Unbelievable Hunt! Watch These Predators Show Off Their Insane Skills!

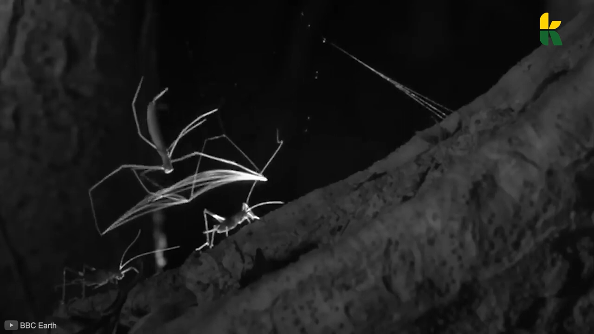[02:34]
and then the spider with the prey wrapped in a cocoon of silk threads.